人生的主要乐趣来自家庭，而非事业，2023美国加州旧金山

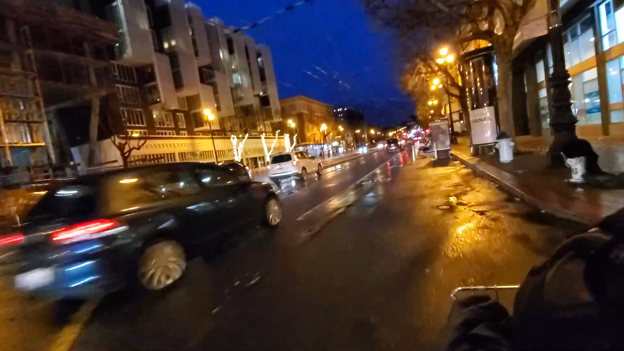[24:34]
我这个自行车是白色的，还不错啊。白色的自行车还是比较醒目啊，晚上、白天都是啊。
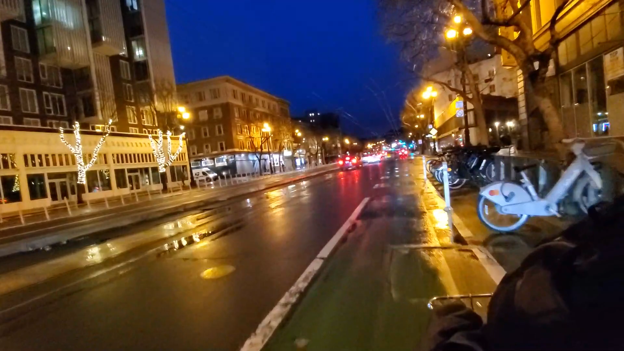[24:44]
黑色的柏油路上，黑白分明嘛。一般白色的车也更安全啊。